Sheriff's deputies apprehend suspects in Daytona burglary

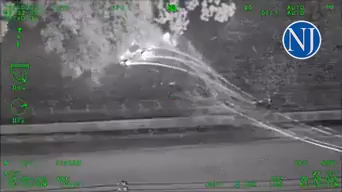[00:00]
Where at Blaine, where did he crash?
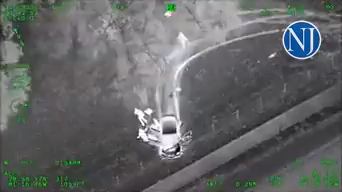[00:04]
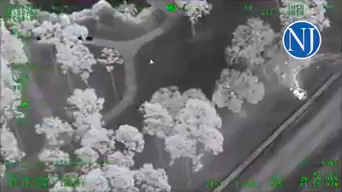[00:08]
Orange Champ, just past Blue Lake, 204, he's stuck in a fence, trying to get out.
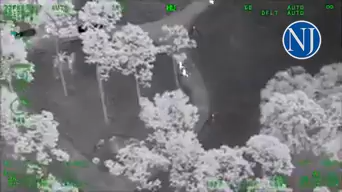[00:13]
Alright, all four subjects are running on foot northbound towards Southern Pines Place, 2365 Southern Pines Place.
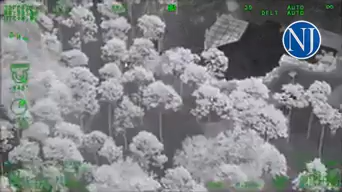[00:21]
All four subjects are running northbound, through the back of the house.
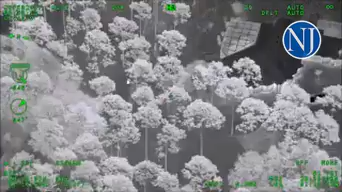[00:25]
Hopping the fence, still continuing north.
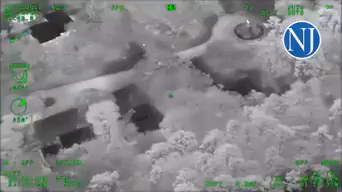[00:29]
Patel, get over to Blue Lake, let's set the perimeter for the dog.
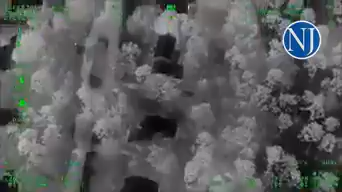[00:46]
K-9-1, I'm pulling into Wingate. Alright, yep, keep walking that direction, keep walking.
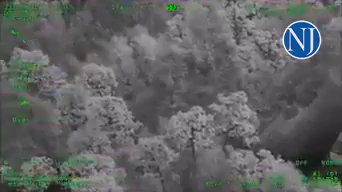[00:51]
You should see him, yep, he's on his knees.
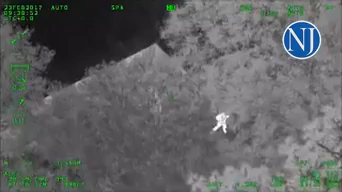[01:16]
do you see him? Yeah, the blind 1552 covered bridge.
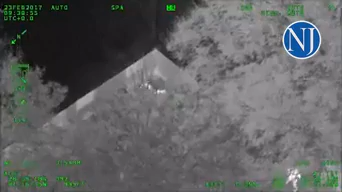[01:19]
Got one. Do you see the other?
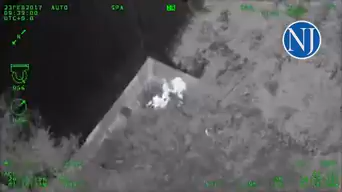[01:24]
Stand by.
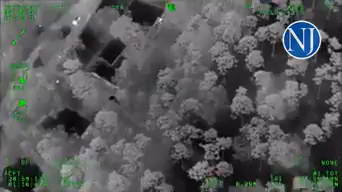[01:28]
Got one next door to 1552 on the back side.
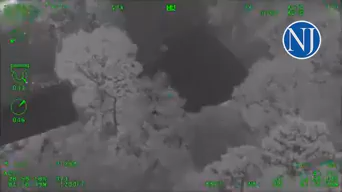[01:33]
Board Air One, we got one more. We got them. They were both here. That makes four. Okay. You're to the south of where you got the first guy?
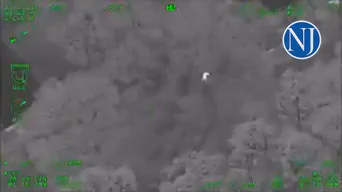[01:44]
Directly to the south, next door on the back porch.
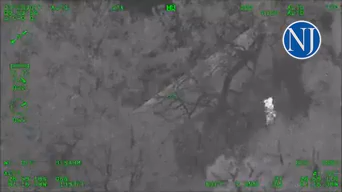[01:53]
All right, just advise when you got the middle two. Secure. Oh, we're secure. We're just waiting for somebody else to walk out.